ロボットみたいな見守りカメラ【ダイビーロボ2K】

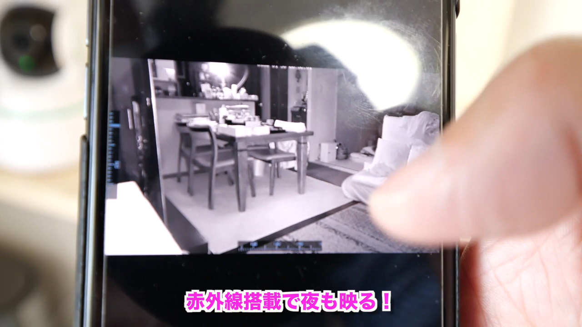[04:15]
これね、実は赤外線が入ってます。なので、電気がね、ついてなくても、結構これぐらい映るんですね。